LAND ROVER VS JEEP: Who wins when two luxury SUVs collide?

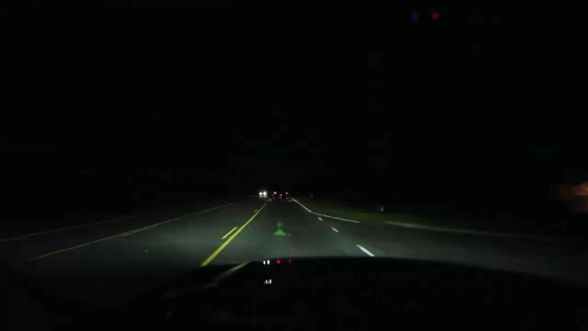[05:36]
the digital instrument cluster switches to a crisp grayscale view of the road ahead, picking up traces of light that would otherwise be imperceptible.